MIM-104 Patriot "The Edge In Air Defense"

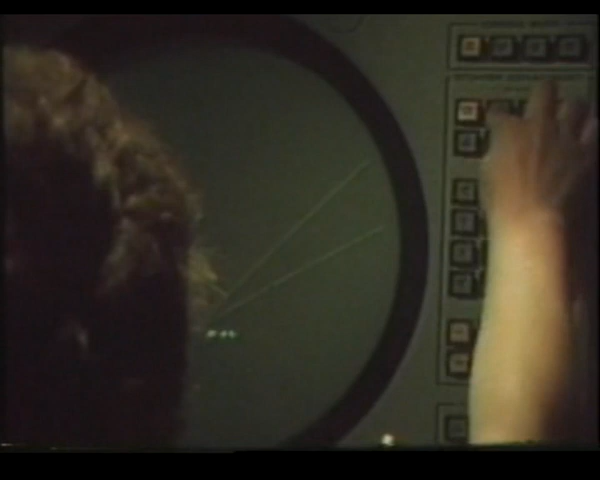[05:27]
All this is handled by computers.
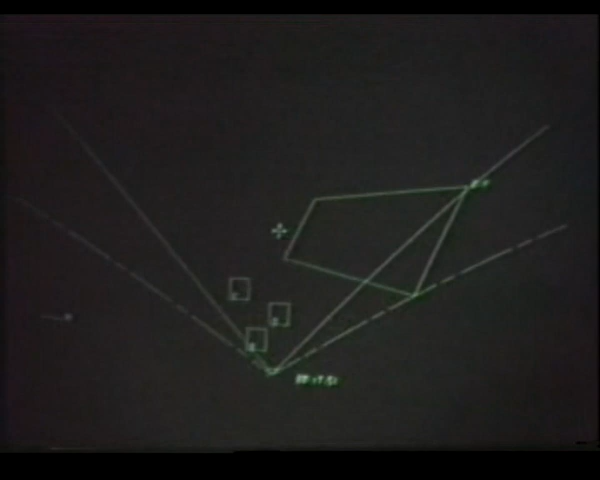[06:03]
No single fire unit has full circle coverage, so the Patriot system is designed as an integrated battalion.
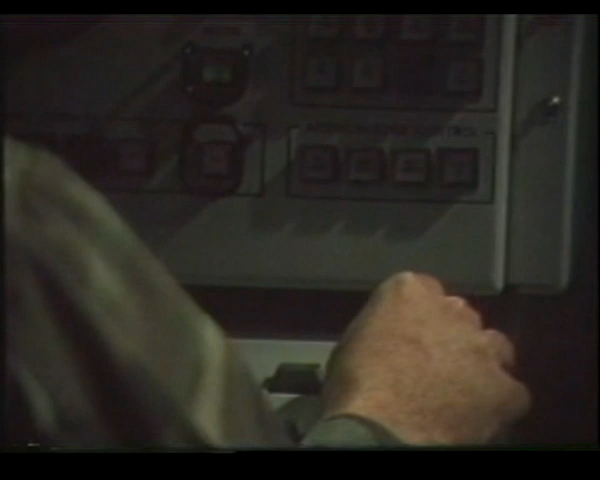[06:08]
Here in the Information and Coordination Central,
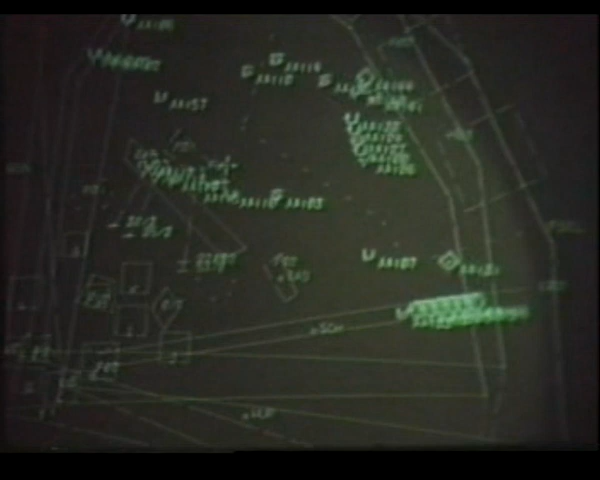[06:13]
or simply the ICC, the batteries are dispersed within an area called a sector.
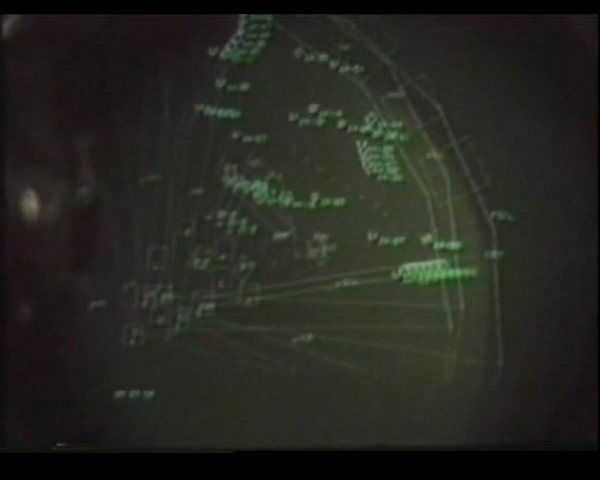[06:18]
The total fire power is 192 warheads. Activity of the integrated battalion is controlled from this module that looks like the ECS.
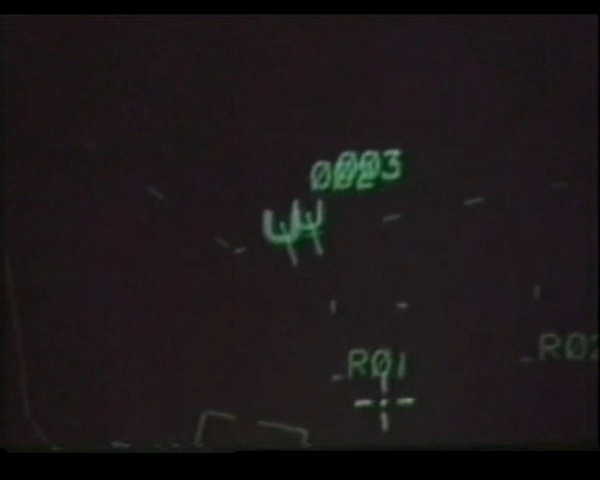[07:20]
The skies are crowded, so you ask your computer for help. Are these unknowns a threat? Are they flying within the speed and altitude our own aircraft know to use? Are they trying to jam our radar with electronic countermeasures? Can they prove who they are through identification, friend or foe?
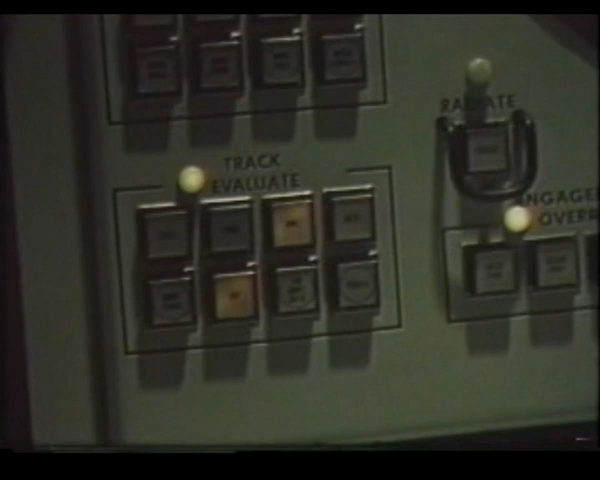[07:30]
IFF codes that are transmitted by friendly aircraft. The computer sips through the information and gives you the answer.
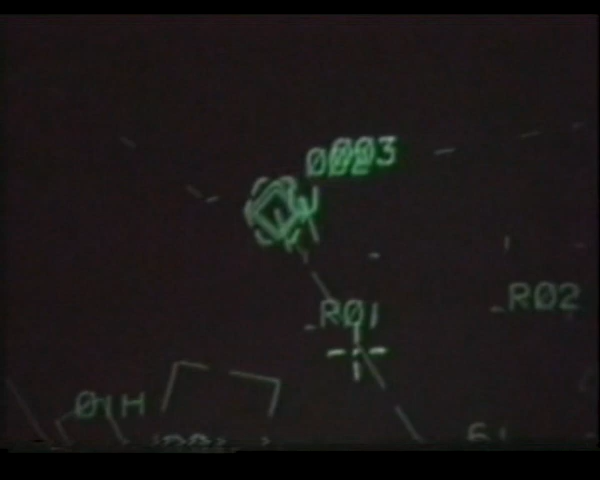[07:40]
The unknowns become hostiles.
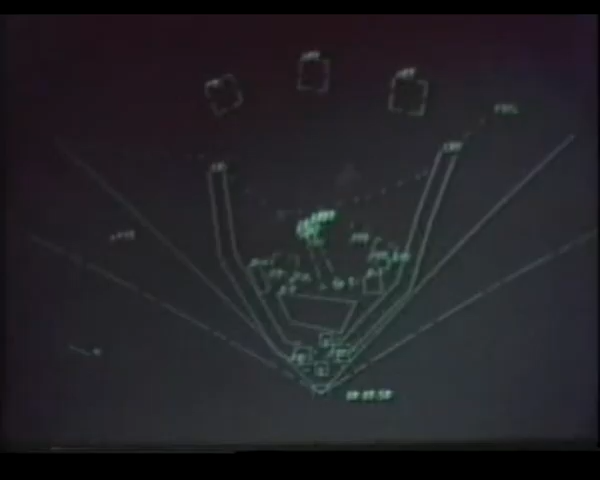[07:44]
They're within range of your missiles. It's time for your decision to engage the targets.